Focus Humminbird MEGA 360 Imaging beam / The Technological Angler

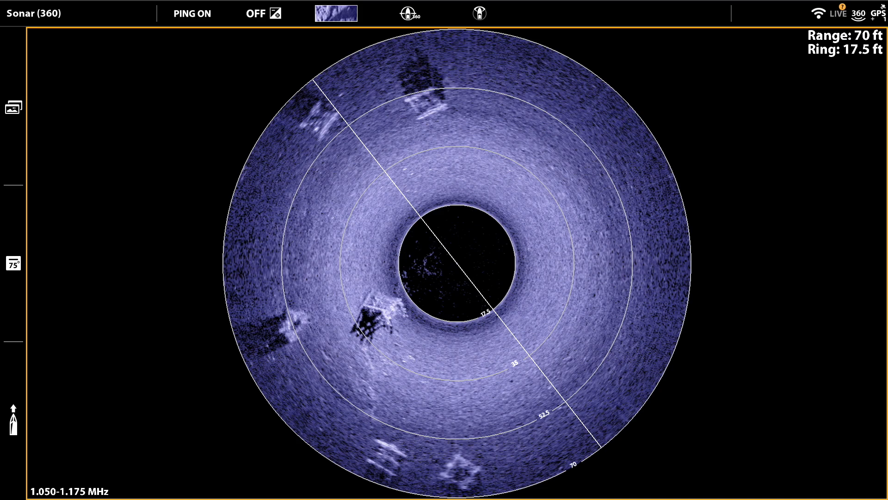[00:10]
Allowing that high-resolution mega imaging beam to rotate in a 360-degree circle allows you to survey an incredible area of bottom and the water column above all from a single fixed position.
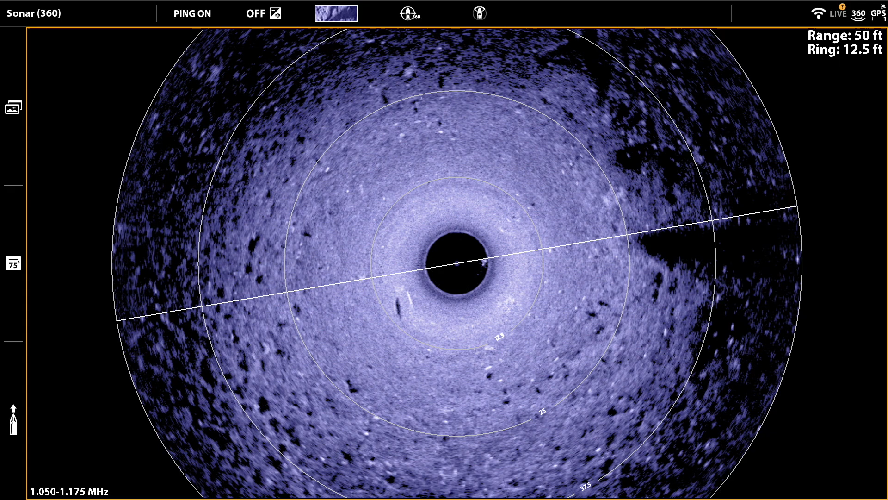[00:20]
Now once you identify an area of interest, say a rock pile or a weed line or simply an area that seems to be holding a lot of fish,
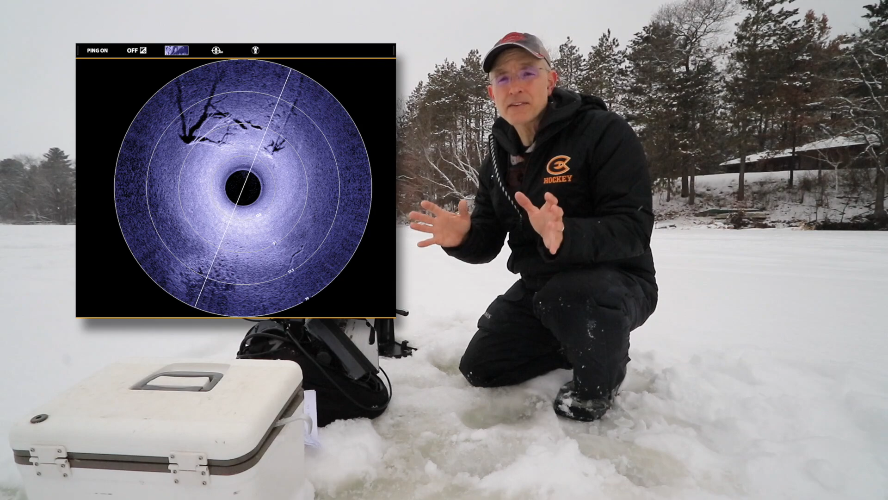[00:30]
it's easy to focus that high-resolution mega imaging beam so that it only sweeps across that area that you're most interested in. On your Solix or Apex fish finder, look for the isolate sweep area option.
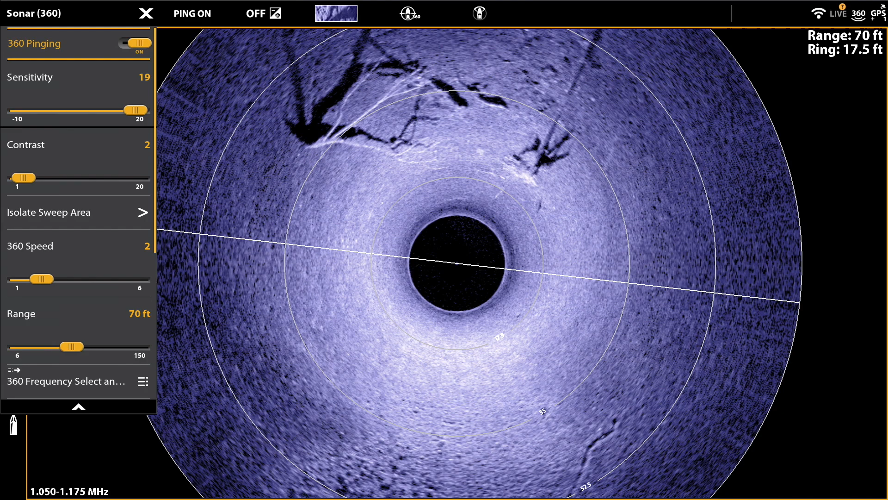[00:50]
Increase or decrease the size of the pie wedge using the joystick and move that wedge around the circle using the control knob.
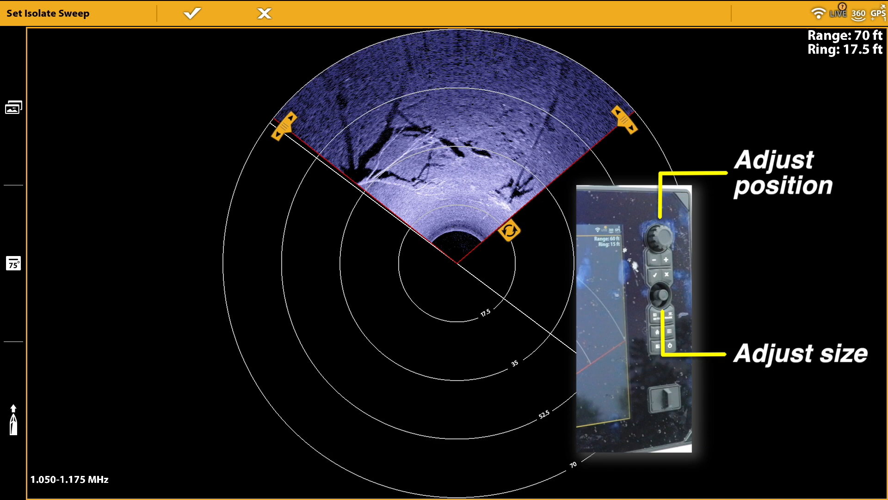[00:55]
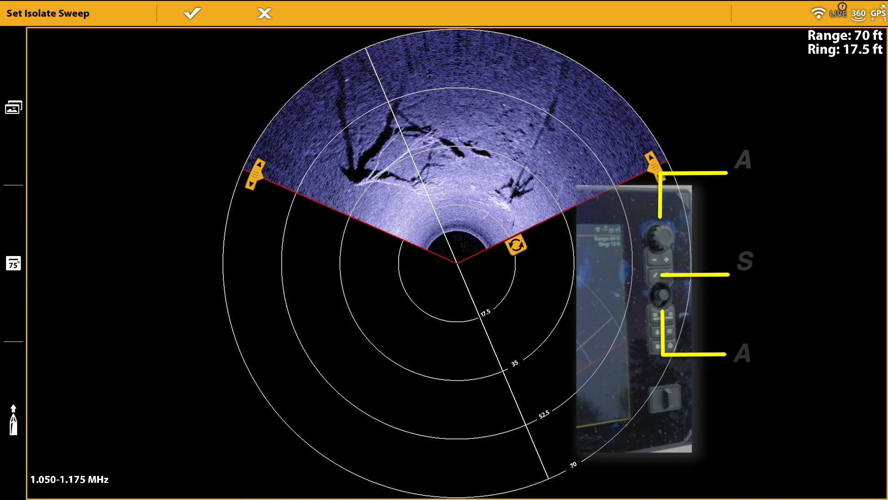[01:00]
Press the enter or checkmark key to lock in those changes. Now rather than that mega 360 imaging beam rotating all the way around the circle,
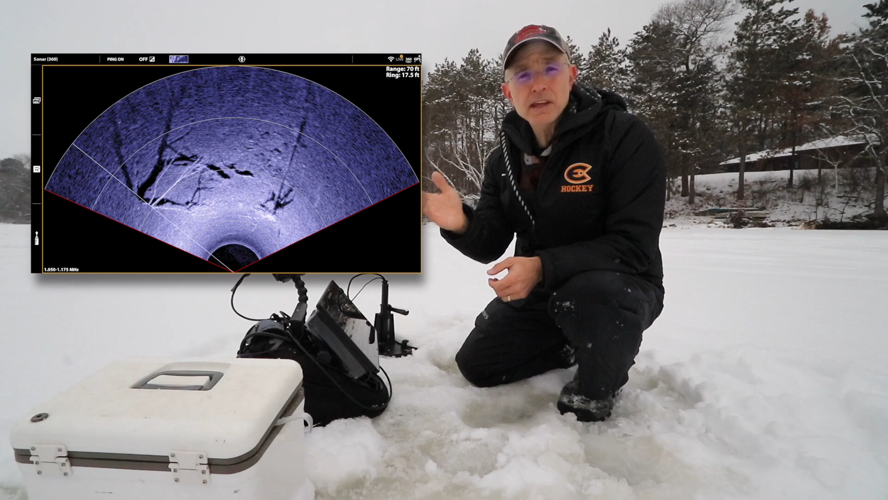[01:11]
it'll simply sweep back and forth across your selected pie wedge, just like a set of windshield wipers.
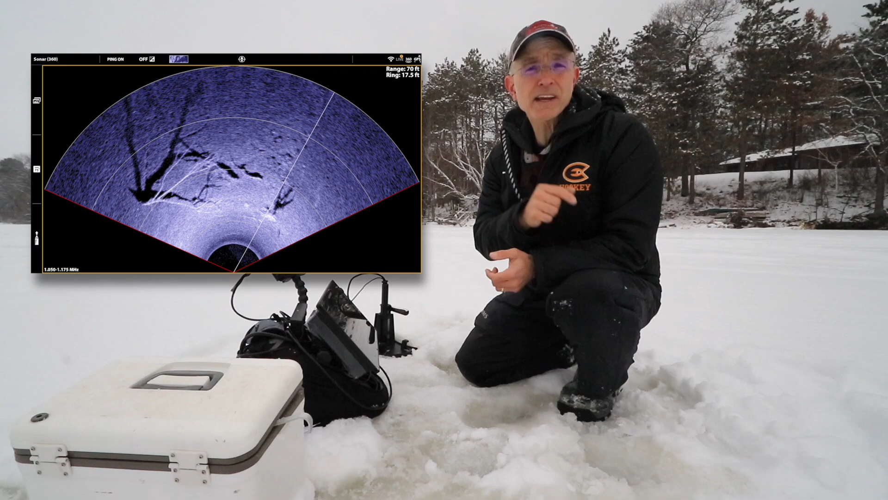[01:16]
That little change makes the information you get from mega 360 imaging more timely and more useful. When you're ready to switch back to search mode, select the resume full sweep option.
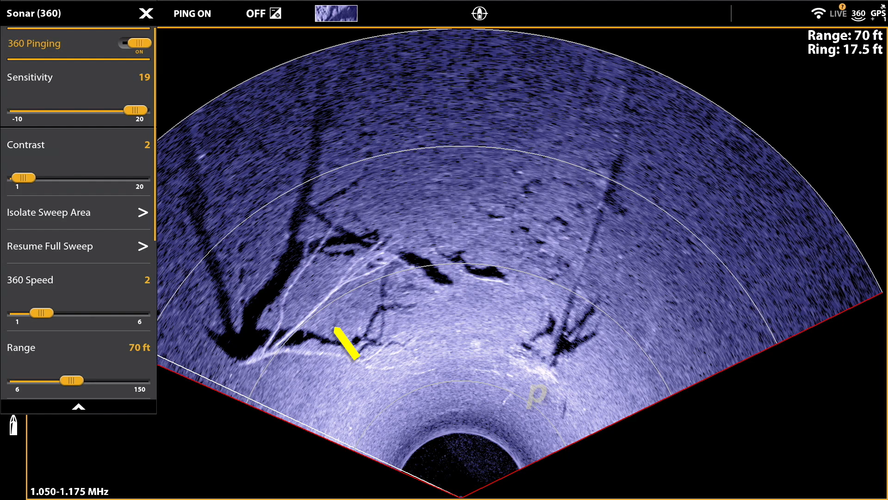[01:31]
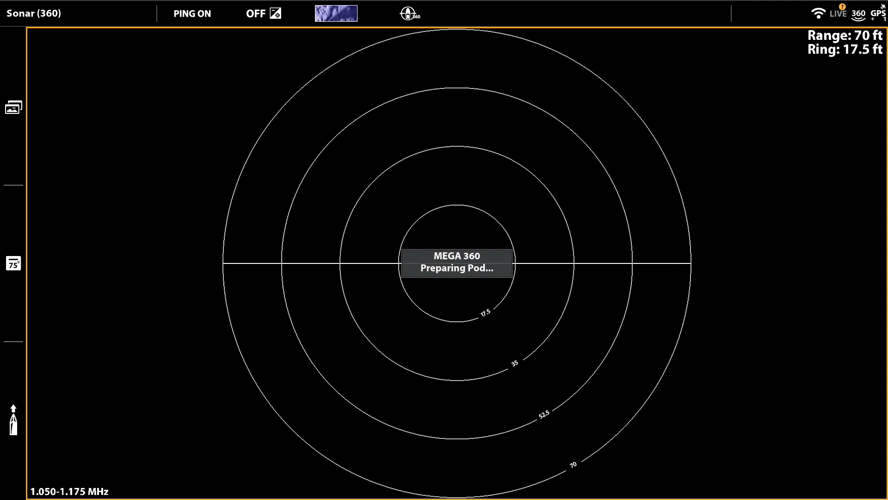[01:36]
Now your mega 360 imaging beam will once again rotate around the entire circle like a fish finding radar scope.
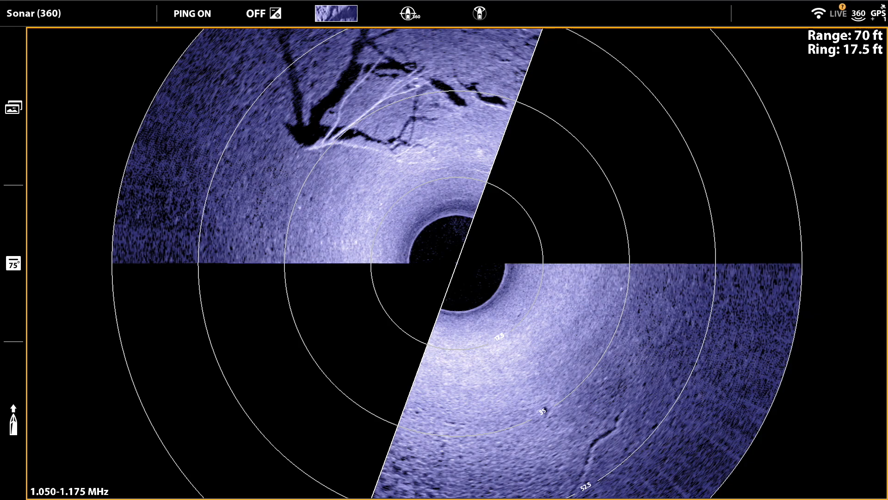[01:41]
Of course these same options are available on compatible helix fish finders.
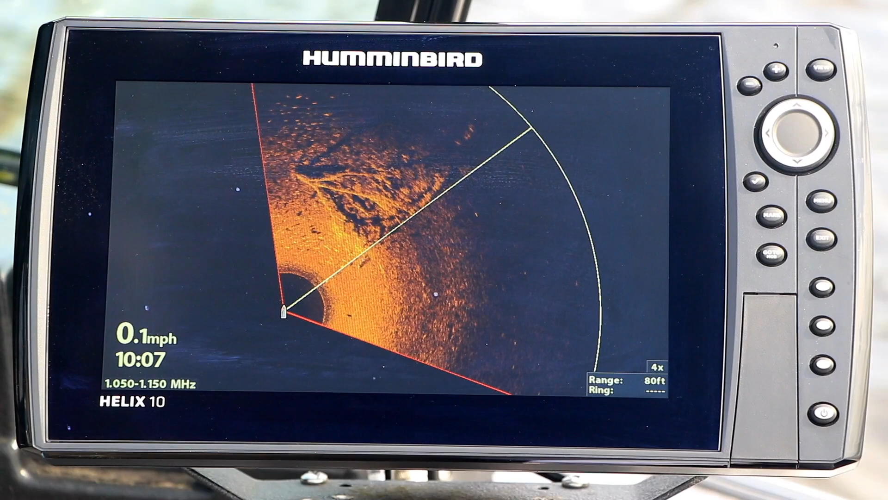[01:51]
On screen: speed 0.1 mph
Get more out of your mega 360 imaging system by learning to focus the beam on key fish holding areas.
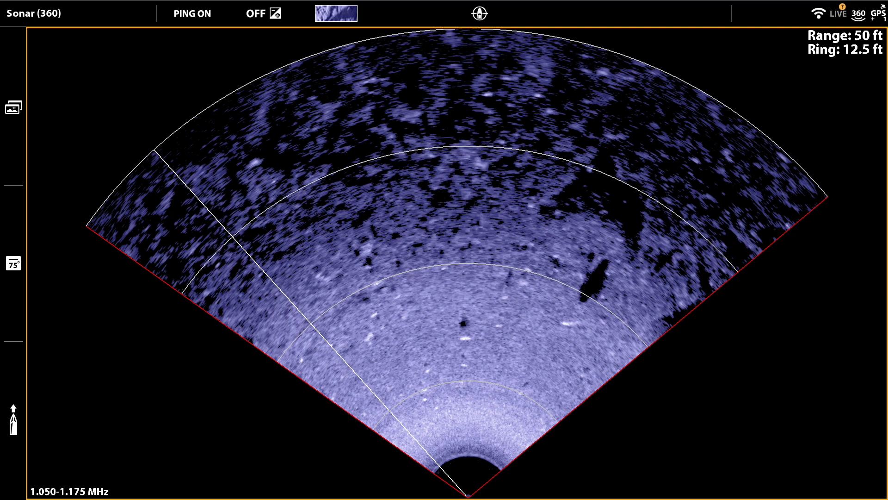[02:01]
Doing so makes you more efficient and helps you catch more fish.